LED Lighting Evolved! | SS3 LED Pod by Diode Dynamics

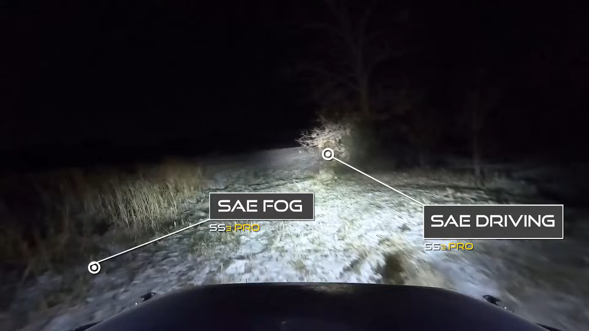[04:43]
Whether you want to go with that SAE fog pattern or you want to add a lot more punch with the SAE driving, these kits are easy to install and come with plug-and-play wire connectors to connect right to your factory system.